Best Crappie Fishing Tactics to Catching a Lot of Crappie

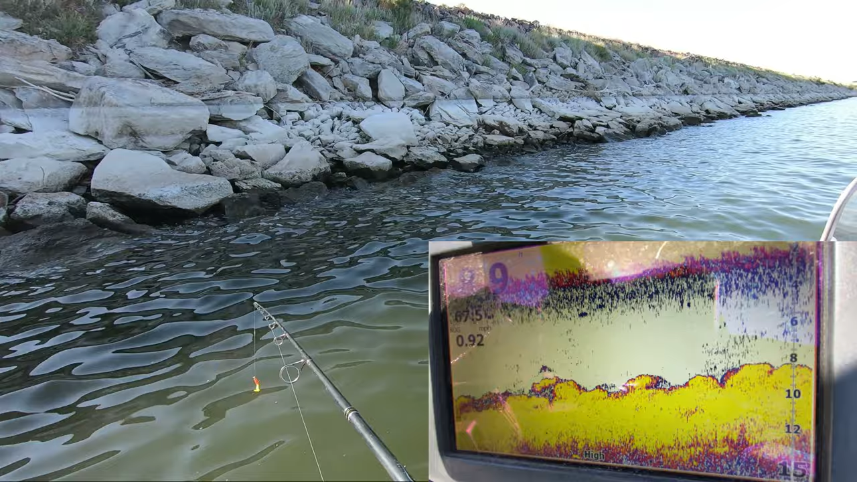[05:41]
And what's important about that is the fact that there is a change in depth and structure, so they like to hang out in those areas where they can go deep and then shallow to feed and then go to cooler water, it's deeper again. So important to see stuff like that on your fish finder and take it to your advantage.